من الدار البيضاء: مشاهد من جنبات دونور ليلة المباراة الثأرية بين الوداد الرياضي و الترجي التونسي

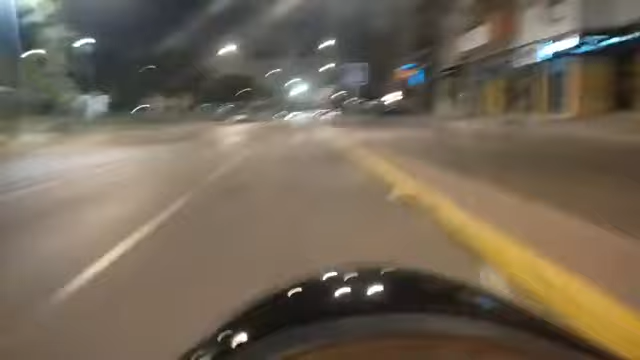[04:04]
مشاهدينا الكرام، أجواء هادية جنبات الملعب، يوم المباراة أو ليلة المباراة، كذلك الأزقة المجاورة.